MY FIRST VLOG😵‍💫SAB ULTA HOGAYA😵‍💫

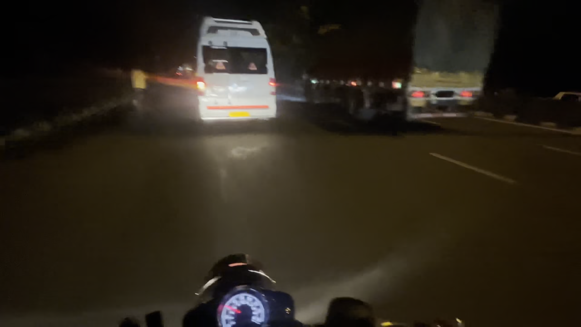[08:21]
ये है ट्रैवलर। बस मैं बकना नहीं चाहता गालियाँ, खैर छोड़िए इनको, जाने दीजिए, ऊपर वाला इनका भला करें। लेकिन देखा आपने, तुम्हारा भाई झूठ नहीं बोलता बिल्कुल भी, जो बता रहा था ना बिल्कुल सही बता रहा था। पहला पेट्रोल पंप पड़ेगा अब।
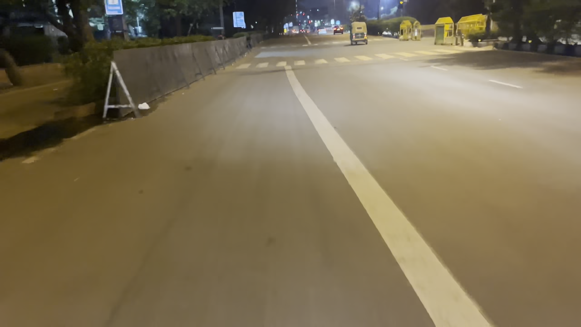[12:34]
ये क्या कर रहा है, ये मेरी जुल्फे आ रही है मेरी आँखों पे। ये हमारे देश का झंडा, हमारा तिरंगा,
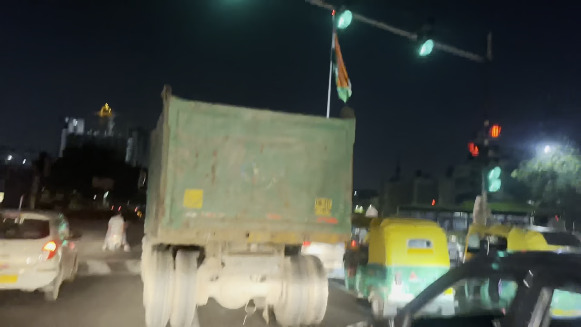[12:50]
हमारी चांद, ये हमारे दिल्ली गेट पे लगा हुआ है बिल्कुल।
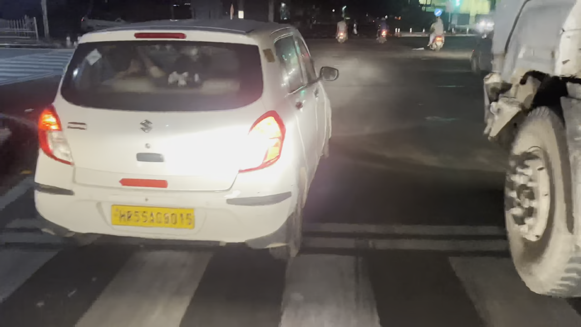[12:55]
क्योंकि यहाँ पे अरुण जेटली स्टेडियम भी है, रेड फोर्ट भी है, सब है यहीं पे हमारे आसपास ये सब चीज़ें।
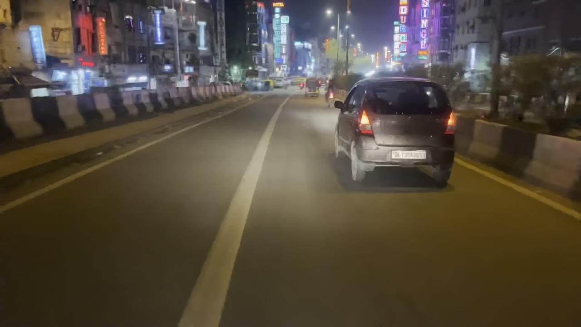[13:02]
गाइस ये देखो आप व्यू, ऐसा लगेगा आप थाईलैंड आ गए। होटल्स ही होटल्स थोड़े रोड ऐसे हैं, बाकी ऐसा लगता है थाईलैंड आ गए। काम भी थोड़े थाईलैंड वाले हैं यहाँ पे।
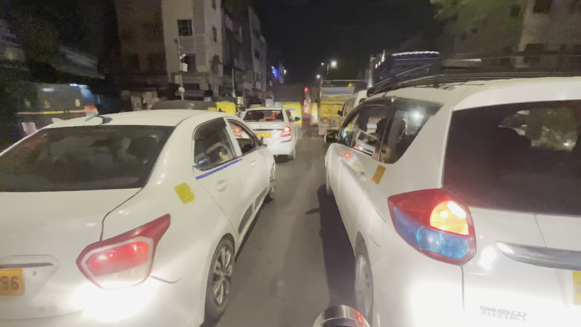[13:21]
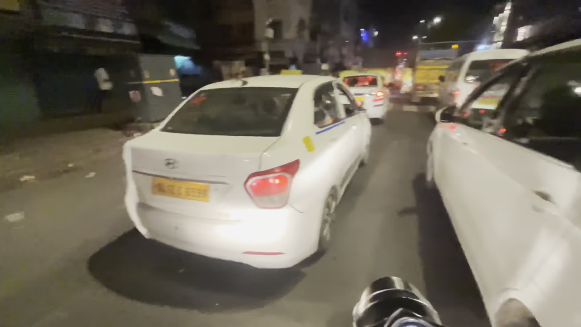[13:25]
तो भाई ये हम रुके हुए हैं रेड लाइट पे, जाम ही होता है इस वाली रेड लाइट पे। दिन में तो और होता है, अभी तो फिर भी कम है।
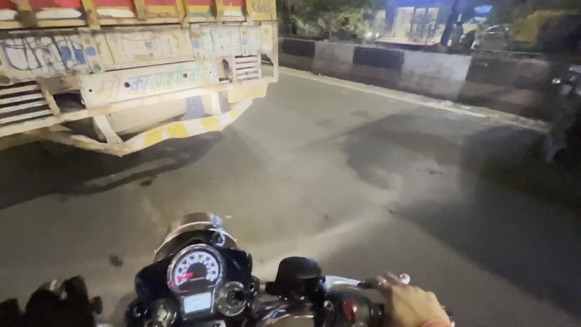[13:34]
ओफो तेरे यहीं पे चला, राइडर बनना पड़ता है यार थोड़ा सा।
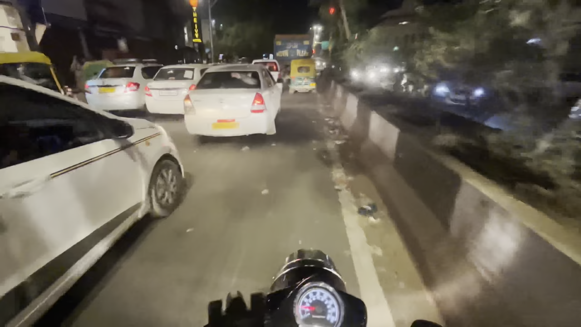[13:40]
मैं क्या दिखाऊँ, वरना घर वाले देख के कहेंगे बंद करो। आपने कहा तो मैं बुलेट भी काट दूँ भाई साहब, पुराना राइडर हूँ मैं तो। मैंने राइडिंग छोड़ दी थी, अब स्टार्ट करी है।
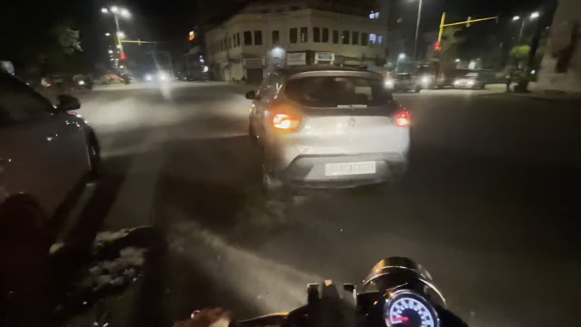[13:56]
वहीं की गाड़ी में इंडिकेटर नहीं था, इन्होंने हाथ देके गाड़ी काटी है।
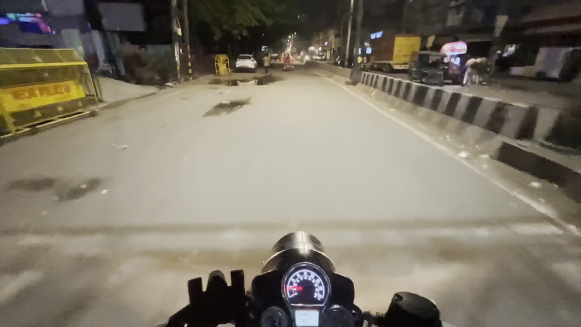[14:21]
सबसे प्यारा पुलिस स्टेशन लगता है मुझे इस पे जो लाइटिंग हुई है।
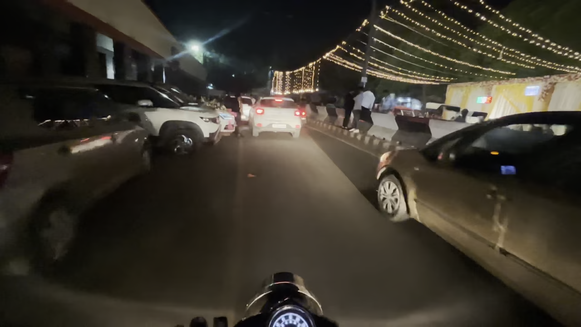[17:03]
देखो यहाँ पे हो रही है शादी और इन्होंने कर रखा है सब रोड ब्लॉक। मेरी चांद शादी है कुछ भी करो, कौन सा गाना?
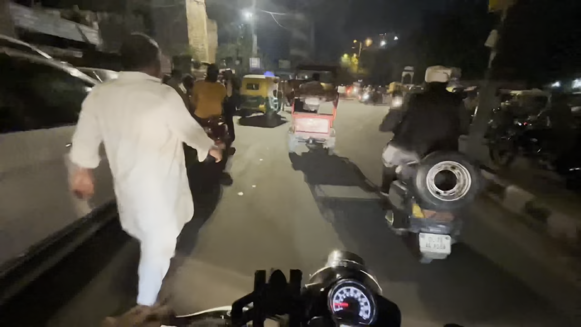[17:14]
तो गाइस ये आ गए हम तुर्कमान गेट।
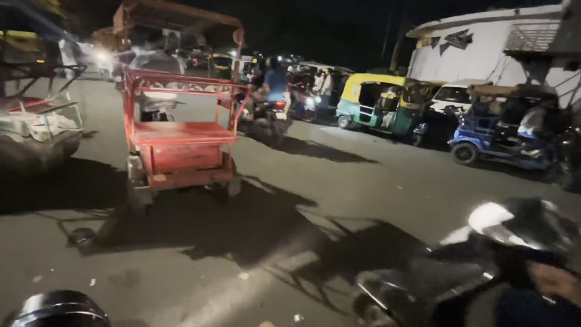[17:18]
अभी ज़रा उनसे रोक के कह दें कि अंदर फाटक तेलियान पे बादाम शेक या फालूदा खाने आ जाना। उल्टा पूरा आ गए हम। अरे यार मेरे दोस्त जो है ना बड़े गाइस, बस तुम्हें क्या बताओ, अब ये कह रहे हैं पार्किंग चलो पहले,